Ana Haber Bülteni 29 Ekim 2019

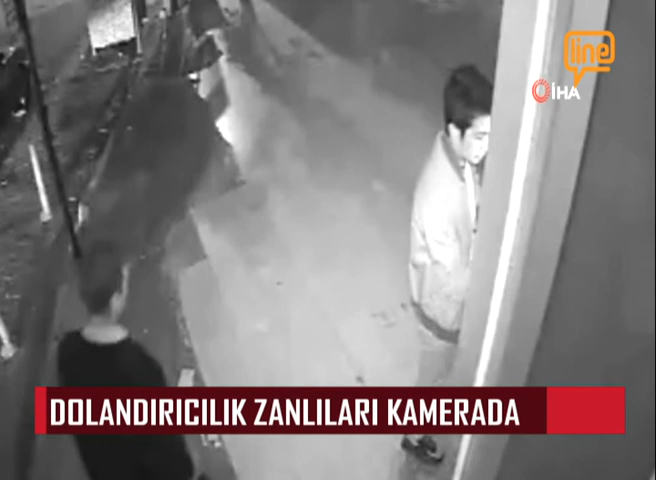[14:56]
Polisin titiz çalışması sonucunda, phishing denilen yöntemi kullanarak vatandaşın banka hesabını ele geçiren 5 şüpheli gözaltına alındı. Paraları çekme anları güvenlik kameraları tarafından da saniye saniye görüntülenen şahıslar,
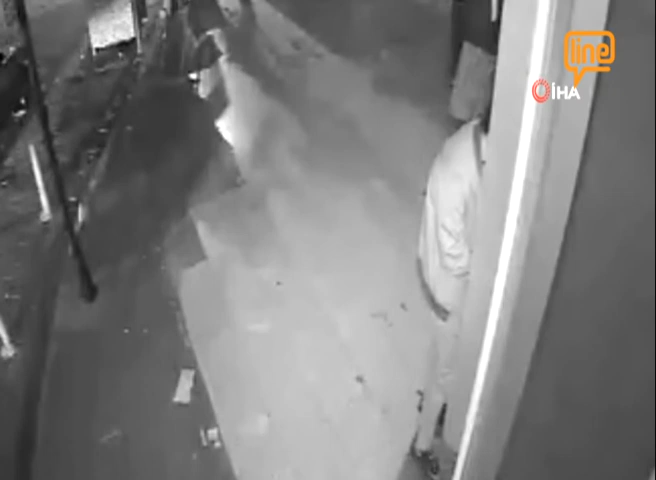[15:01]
çıkarıldıkları mahkemece tutuklandı. Samsun'da feci bir kaza yaşandı.